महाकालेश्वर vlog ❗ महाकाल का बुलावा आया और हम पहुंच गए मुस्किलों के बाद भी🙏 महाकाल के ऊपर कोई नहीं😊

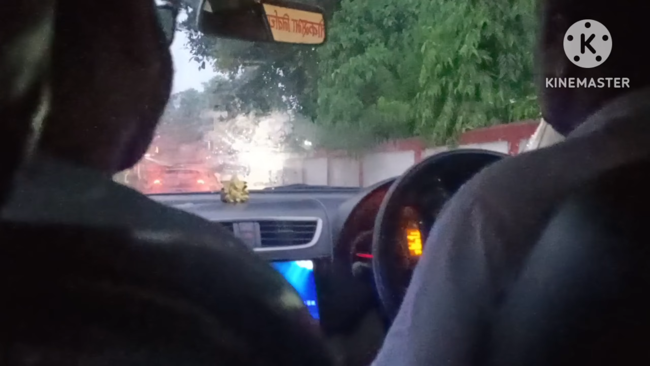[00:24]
और पता नहीं क्योंकि हमारे यहाँ की रोड काफ़ी ख़राब है, हरदा टू उज्जैन तक की, मतलब इंदौर तक की समझ सकते हैं, बहुत ज़्यादा ख़राब रोड है बहुत ज़्यादा।
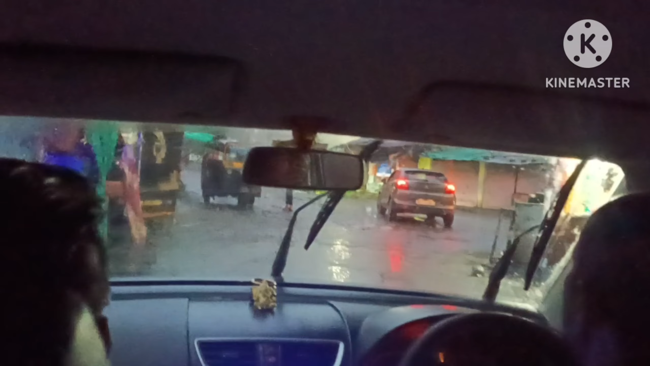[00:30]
और लौटते टाइम तक तो पानी कम्प्लीट भर चुका था।